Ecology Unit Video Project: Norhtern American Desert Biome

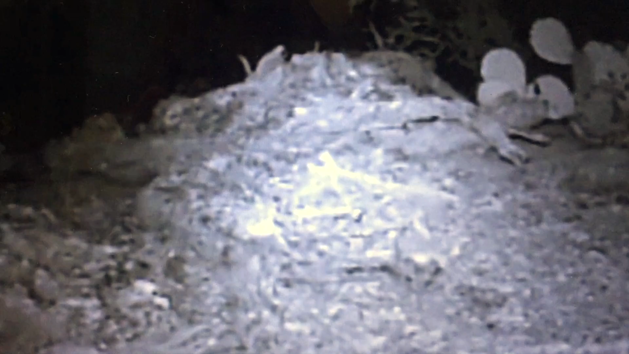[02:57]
They remain underground during the heat of the day, and like birds and reptiles, obtain moisture from their food.
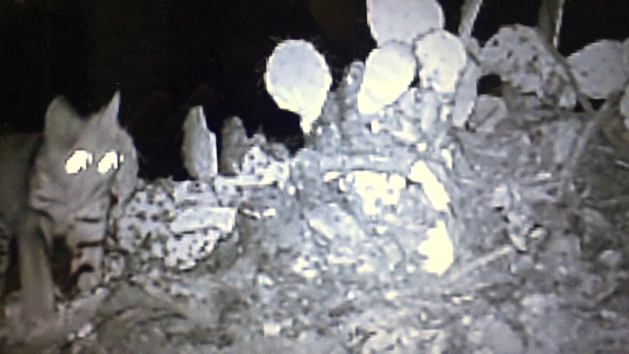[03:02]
Higher up in the food chain, in which carnivores, as coyotes, bobcats, foxes,
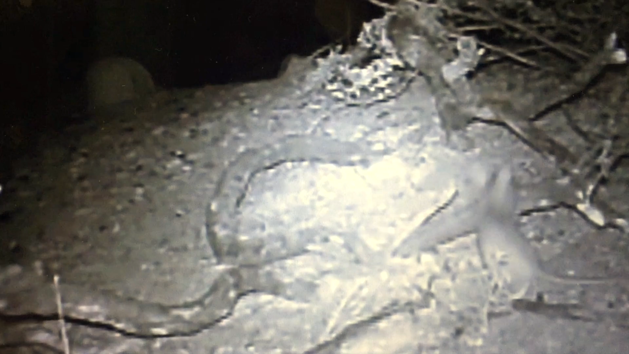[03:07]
and skunks, and the largest desert mammal, found at higher elevations, is a bighorn sheep.